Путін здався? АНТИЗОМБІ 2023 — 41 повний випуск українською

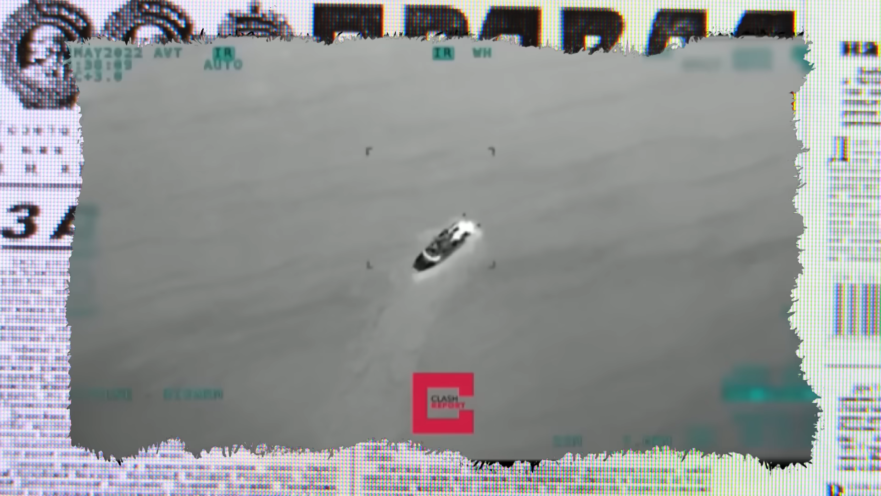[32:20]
В результаті атаки на порт в захваченном російськими воєнними Бердянське подбит російський большой десантний корабль «Саратов».
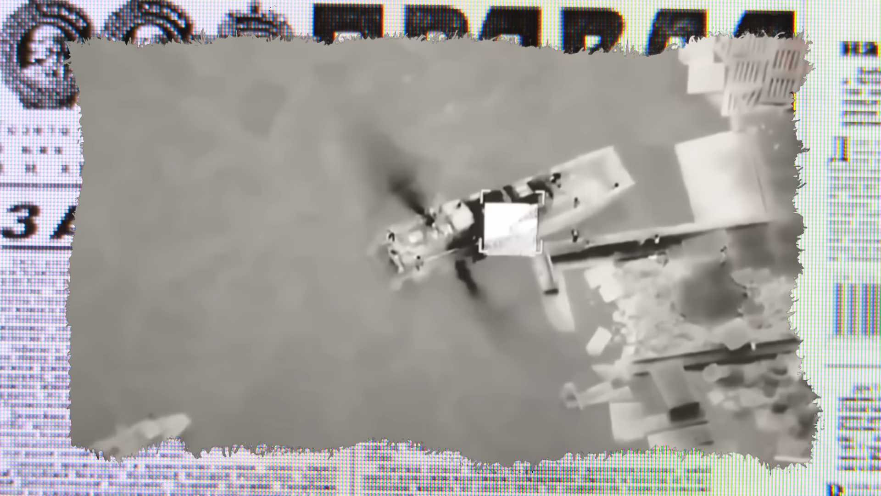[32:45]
Однак яким же було їхнє розчарування, коли за «Саратовим» демілітаризували й десантні кораблі класу «Серна».
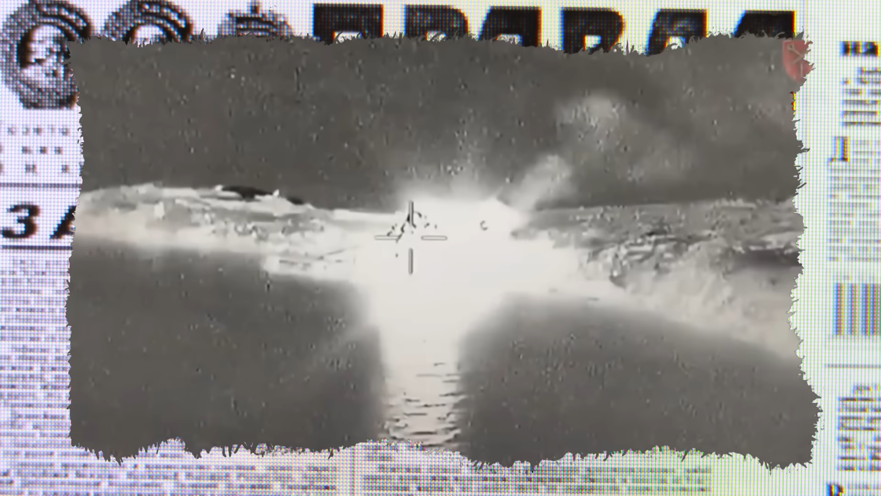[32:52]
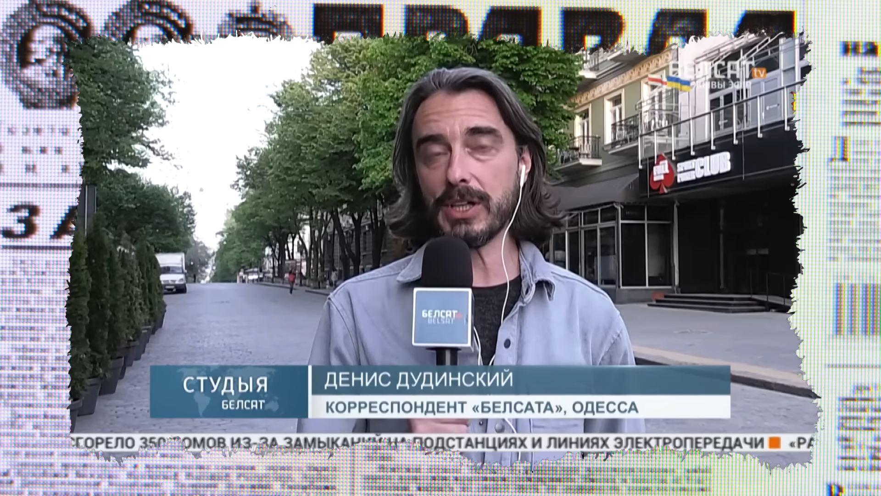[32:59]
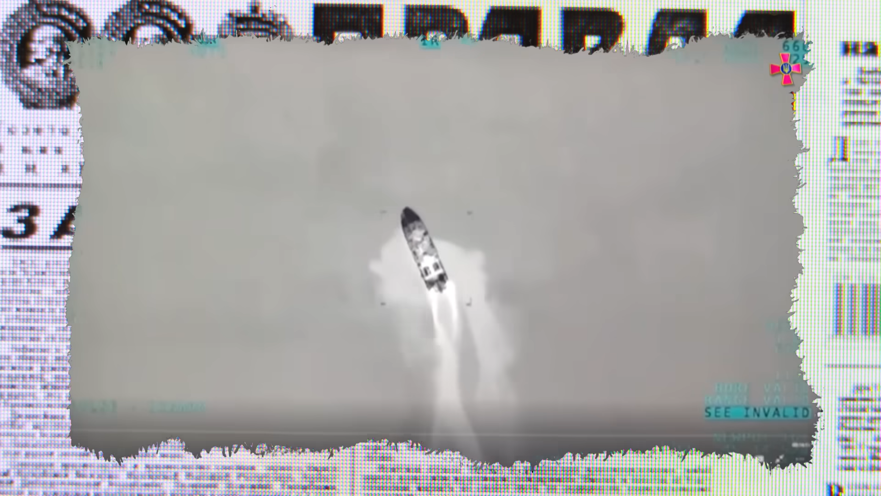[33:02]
Мінімум чотири раптори та буксир «Василь Бех», який намагався доставити на острів Зміїний систему ППО «Панцирь».
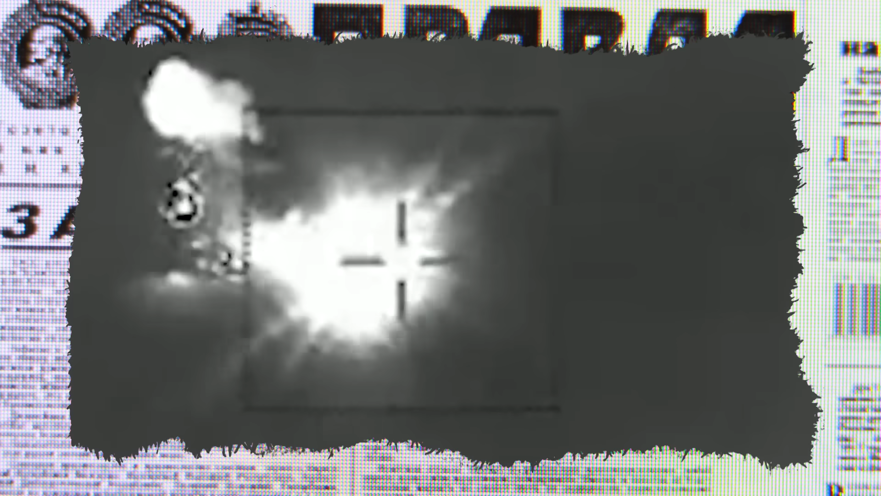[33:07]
Воєнно-морські сіли України заявили об ударі по буксиру Черноморського флоту Росії «Василий Бех», Київ ввіряє, що корабль потоплін.